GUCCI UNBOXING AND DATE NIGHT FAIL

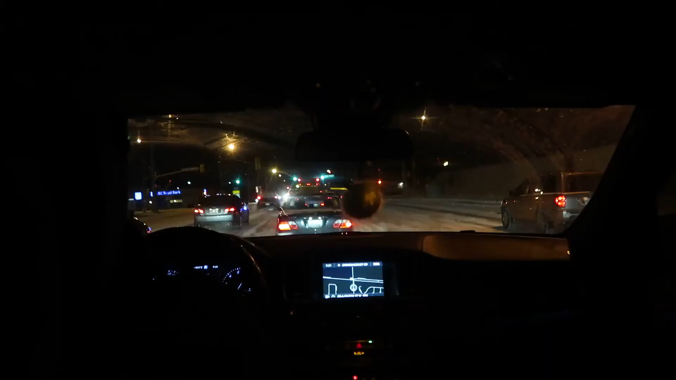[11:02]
Well, I was really looking forward to this first date night of the year, but between having a little tiff with the delivery guys at the salon for the second delivery of the day, plus the burnt and delayed food and not being able to go to the restaurant that we wanted to, and now being stuck behind these plow trucks going 2 miles an hour,